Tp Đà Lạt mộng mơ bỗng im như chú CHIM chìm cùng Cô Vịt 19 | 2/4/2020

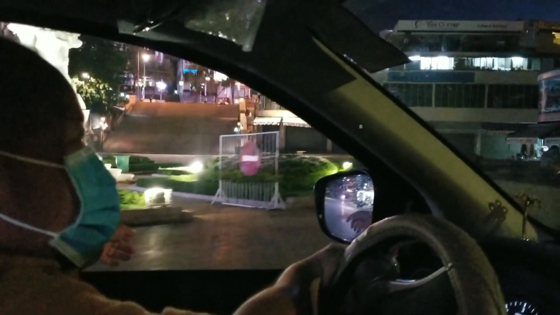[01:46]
Đây đang là chợ Đà Lạt đây các bạn.
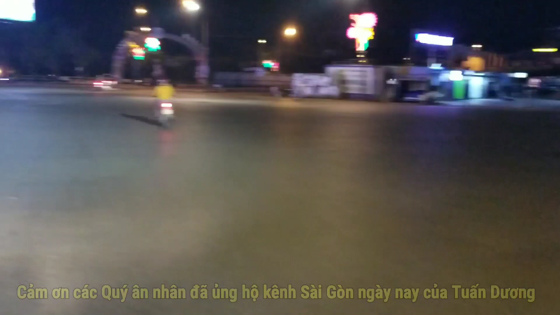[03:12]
Nên cái chỗ này là cái gì đây, mấy con rồng, con mấy con hạc á. Mấy con hạc. Hạc cái chỗ vòng xoay nè, vòng xoay chỗ trung tâm đó. Bên kia là bưu điện Đà Lạt nè các bạn.
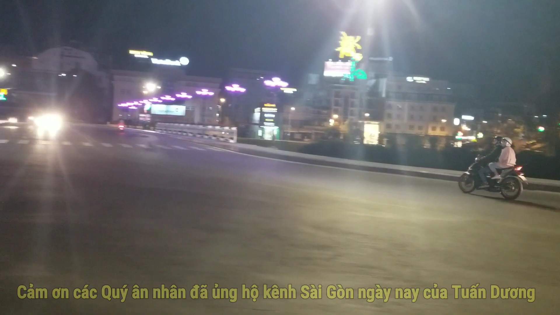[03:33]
Đây là cái cầu gì đây ta? Cái đi. Cầu cái chỗ đập tràn ngay cập, chỗ Hồ Xuân Hương. Đập tràn ở Hồ Xuân Hương ạ.
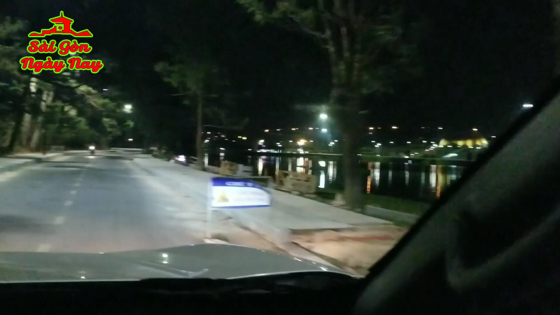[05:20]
Đây các bạn nhìn phía đằng trước này này, gần như là không có một bóng người, mà bây giờ mới chừng có chưa tới 8 giờ.
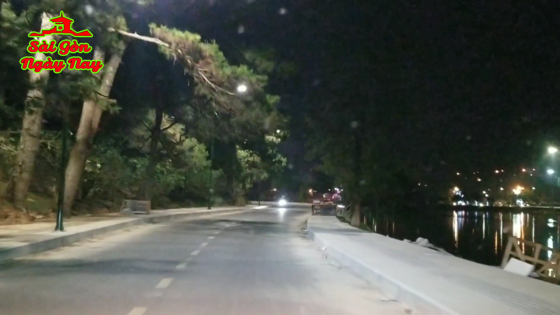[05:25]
19 giờ 40 mấy phút mà các bạn nhìn im lìm hết.
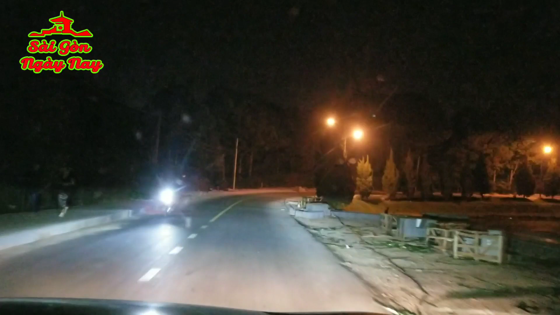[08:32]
Thì tranh thủ đi thì có ghé ngang qua thành phố Đà Lạt, nơi đây đang là Hồ Xuân Hương này.
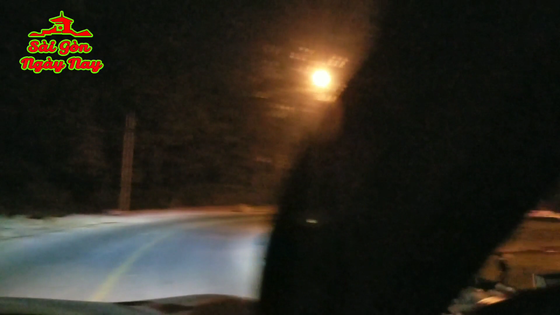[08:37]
Đây là khu vực này là cái quán cà phê Bích Câu á. Cà phê Bích Câu á.
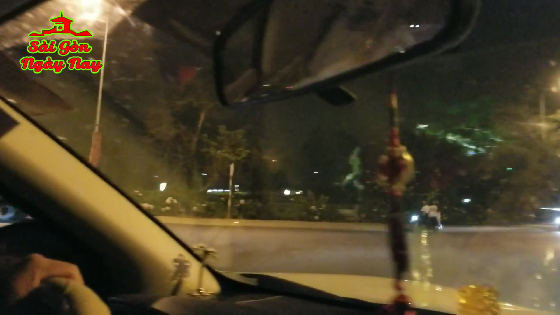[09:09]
Vườn hoa thành phố Đà Lạt phía bên tay trái của chúng ta.
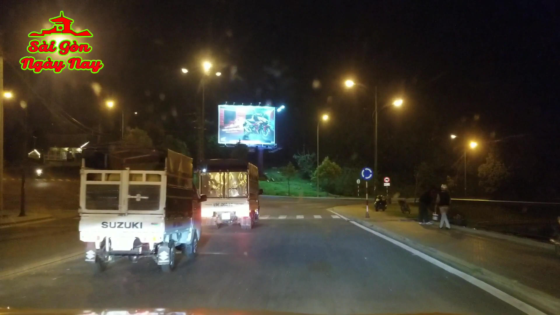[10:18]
Đây, những người bán hàng rong ở đây cũng không có luôn đúng không? Chắc là nhà dẹp hết trơn.
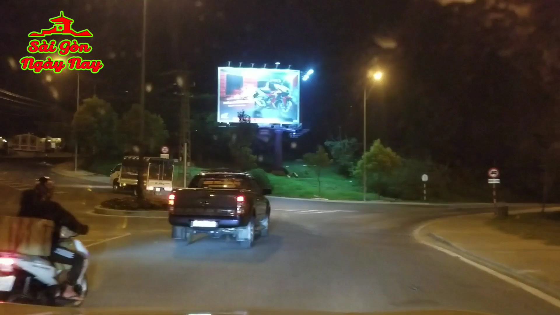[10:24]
Trên này họ dẹp yêu đi cầu. Đi nửa bờ hồ đó, mình đi nửa bờ hồ mình chưa thấy một cái quán nào mở đúng không? Về. Bây giờ mình đi nửa bờ hồ bên đây này. Đấy, nửa bờ hồ không có cái món gì mà ăn nha các bạn. Chợ đêm không họp luôn, vắng loe hoe.
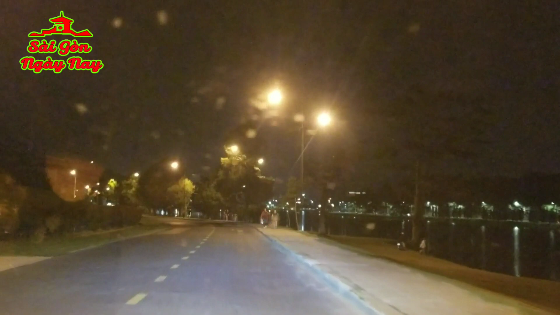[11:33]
Quá tuyệt vời luôn. Này. Một số ít các cái gia đình đi bộ. Đi bộ hai người cũng đeo khẩu trang.
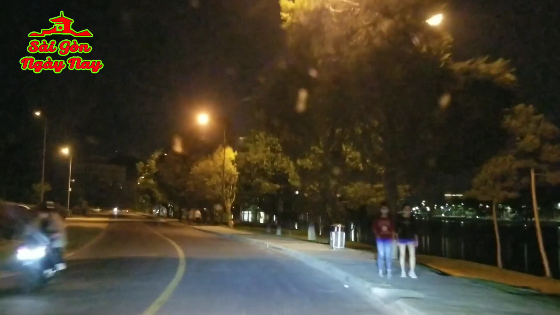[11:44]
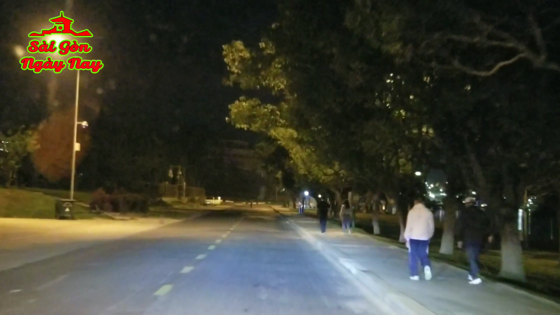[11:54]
Alo.
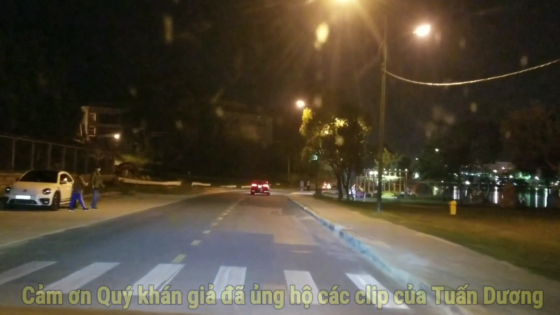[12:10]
Quá vắng luôn. Con nghe cô ơi. Bên này không thấy ai cả.
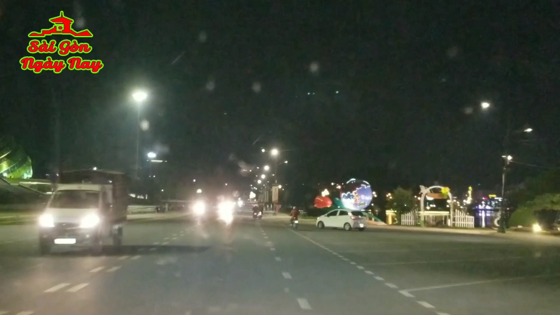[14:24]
Các bạn không thấy, gần như không thấy cái chiếc xe trên 9 chỗ nào các bạn ấy. Taxi luôn hoạt động. Này là cấp mát à Tuấn Dương.
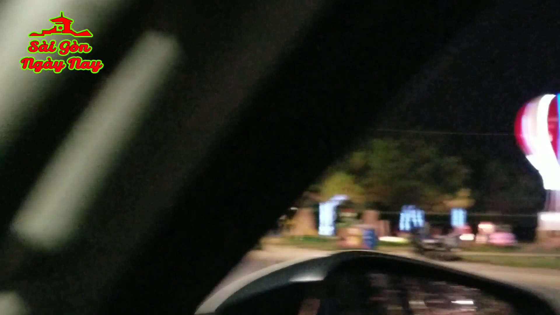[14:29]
Thung lũng tình yêu này. Bên này cấp mát này. Dạ. Cấp mát của Đà Lạt.
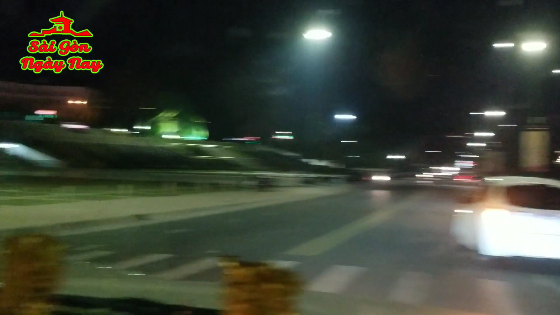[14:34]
Cấp mát Đà Lạt. Quảng trường cấp mát. Mà hình như nó làm giống cái quả cầu gì đâu cái ở.
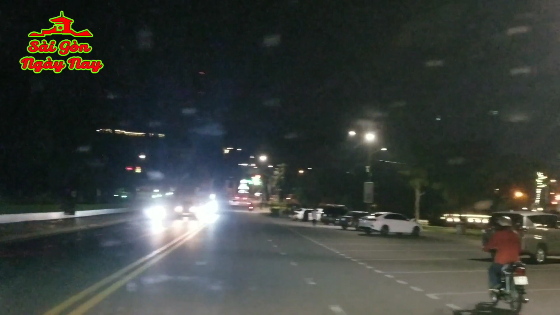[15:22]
Đây, loè hoè một vài chiếc xe.